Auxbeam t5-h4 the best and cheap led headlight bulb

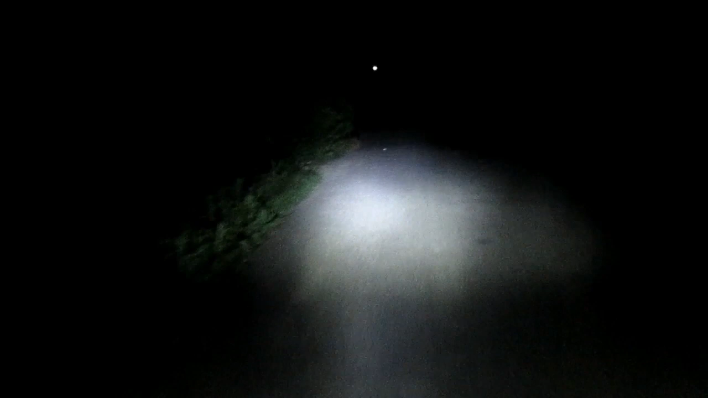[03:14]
क्यो मेरे को भी यही थोड़ी से दिक्कत लगी कि इसका जो हाई भीम है वो इतना ब्राइट नहीं है तो
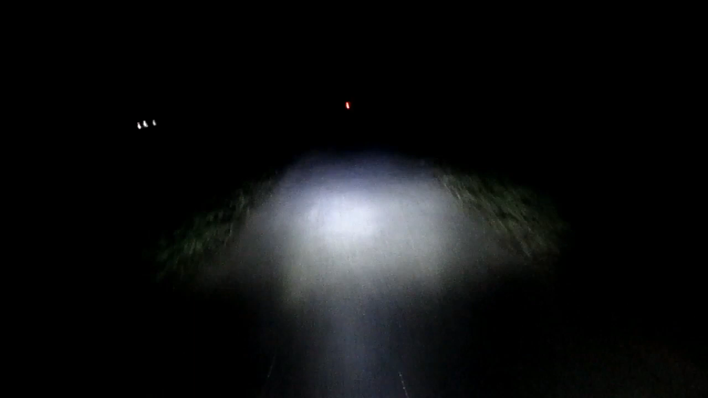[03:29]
यहाँ पर देख सकते हैं दोनों की लाइट तो लाइट तो दोनों की सेम है लेकिन